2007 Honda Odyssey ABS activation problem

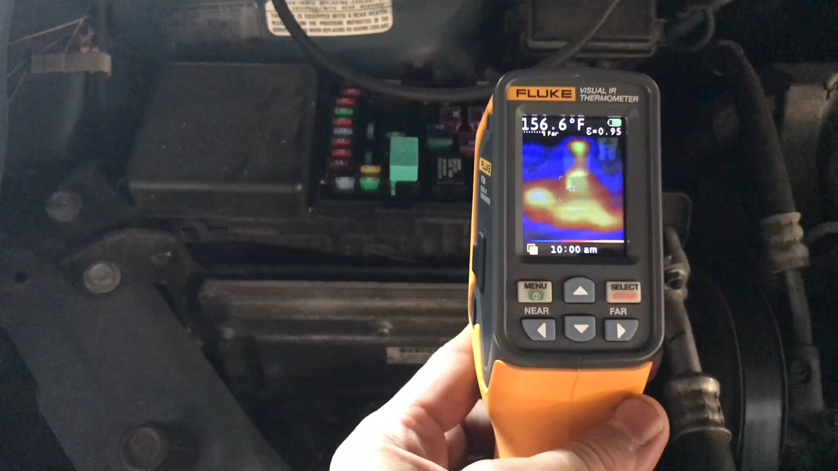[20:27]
On screen: spot 156.6°F
let me see that it's i have a very hot spot on the bottom of that fuse box it's not just like i mean yes definitely on the top we
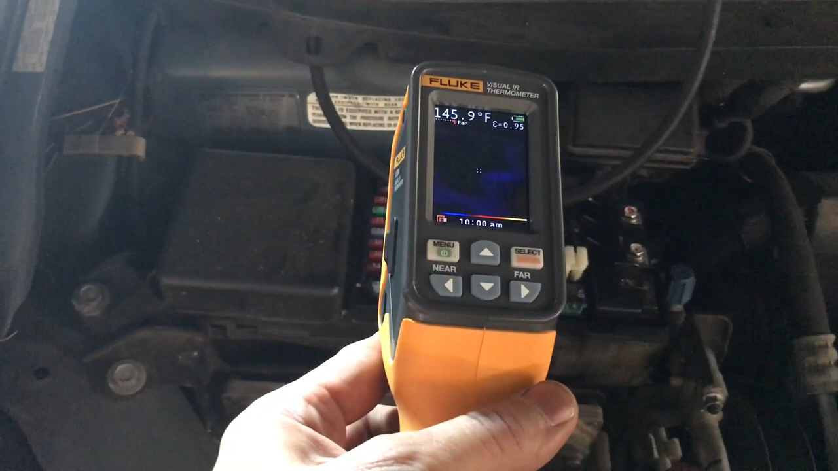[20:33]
On screen: spot 145.9°F
have you know fuses and and relays that are going to be hot like that green one in there the one on the right this one is uh maybe 155
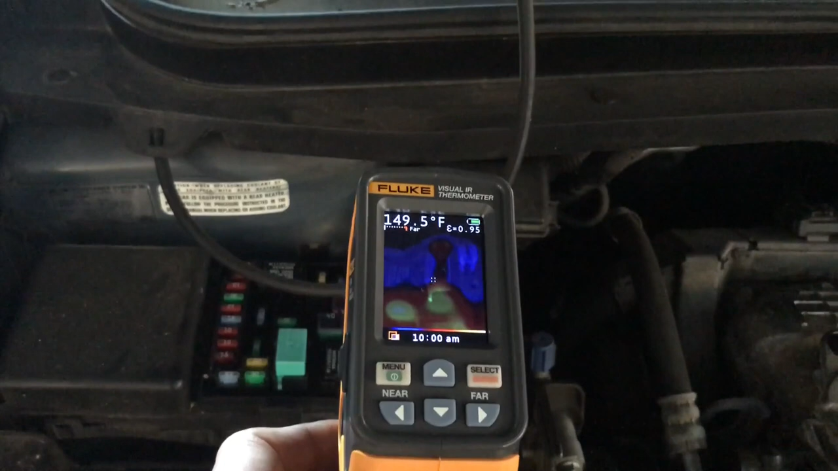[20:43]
On screen: spot 149.5°F
which is you know it's a normal let's say a normal condition for uh for a relay that is working
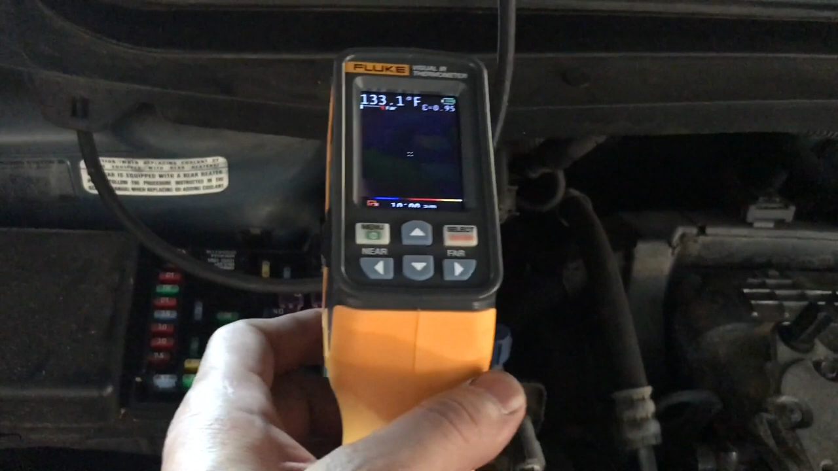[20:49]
On screen: spot 133.1°F
that one on the back is in 140 it's
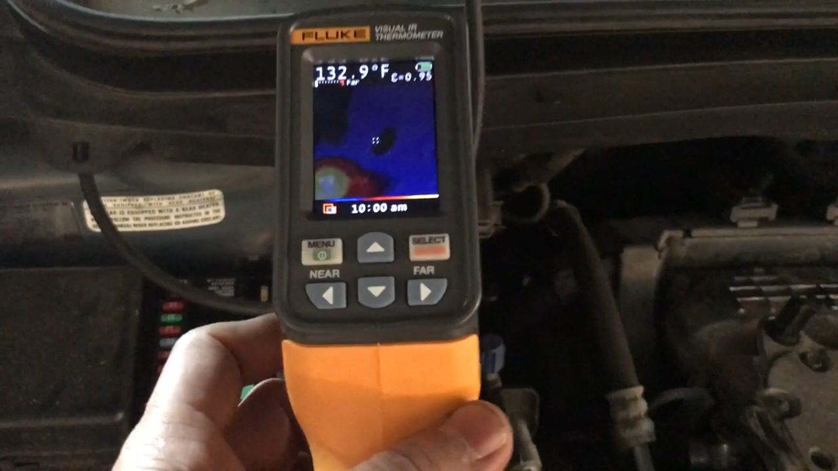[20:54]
On screen: spot 132.9°F
very hard to see with the image that call but so if the relay is up in the top right
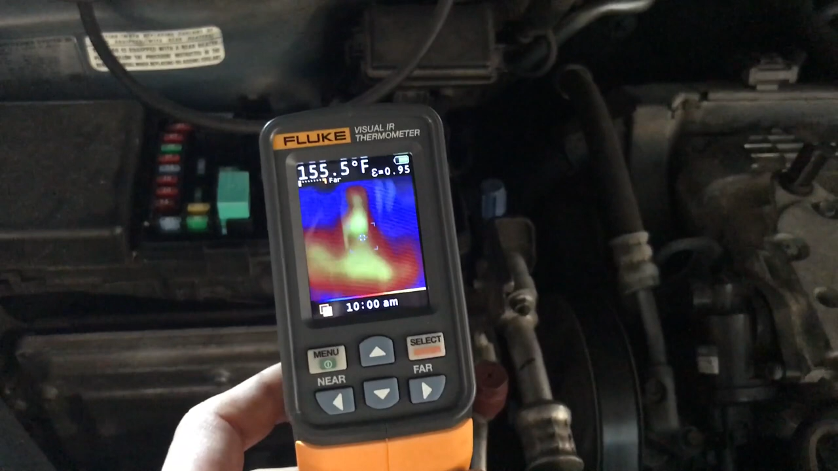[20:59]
On screen: spot 155.5°F
under that relay is where all the heat is coming from
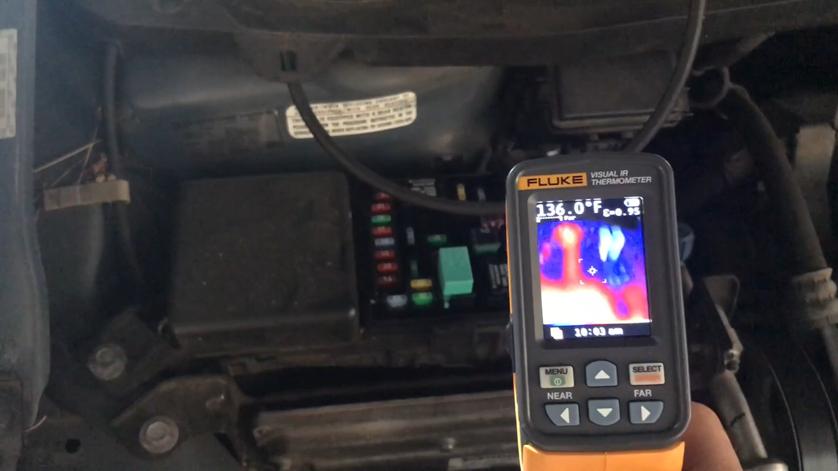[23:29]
On screen: spot 136.0°F
is also guiding not straight to the relay but very under it as you guys can see well that's that's the engine heat so
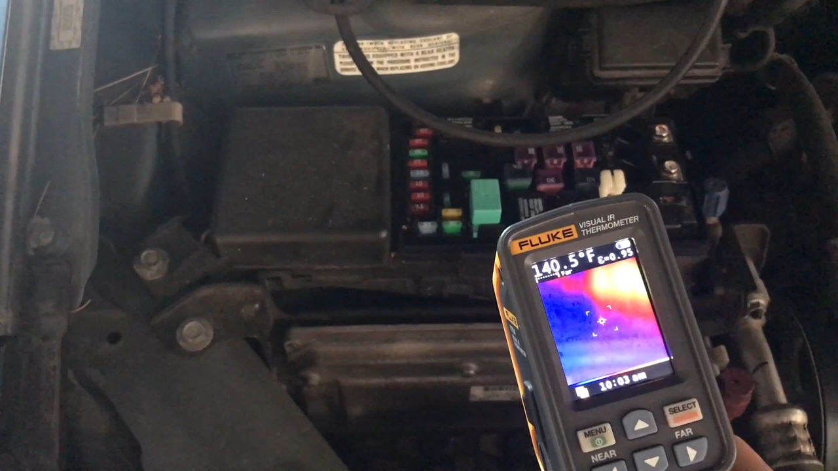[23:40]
On screen: spot 140.5°F
we got the computer right under this which is hot too but it's normal i mean it's 130
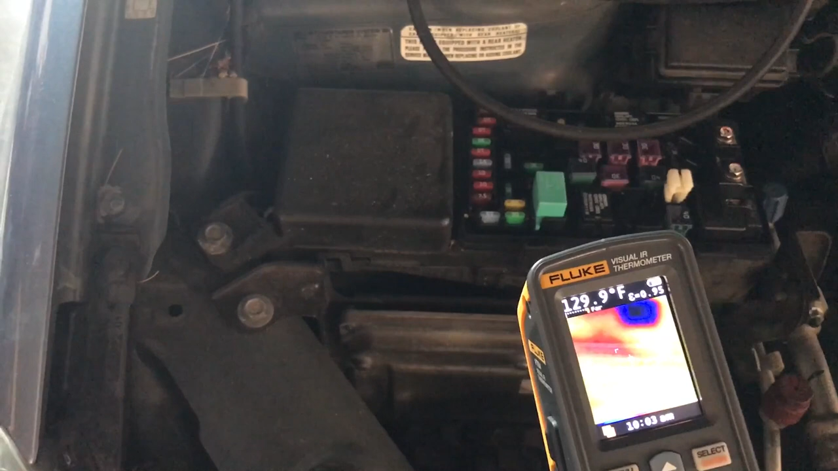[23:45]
On screen: spot 129.9°F
it's in the engine compartment so my main concern is that heat
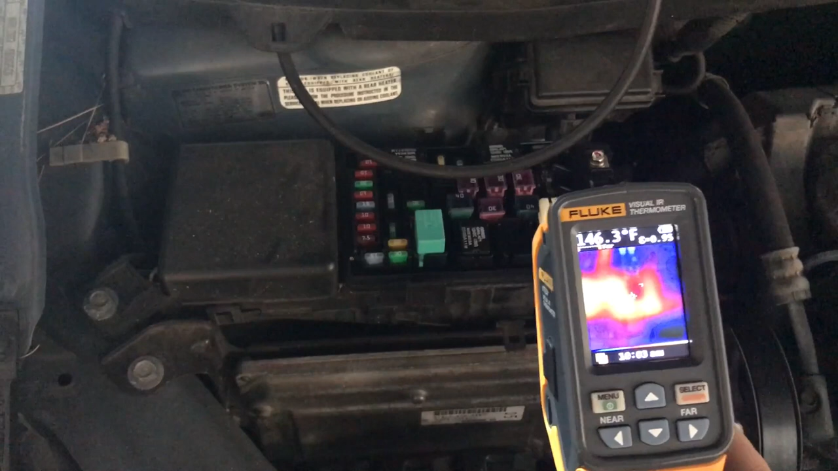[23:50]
On screen: spot 146.3°F
in the box i don't think that is correct and i think that is mostly because of the fan relay the bottom i don't see any melting in it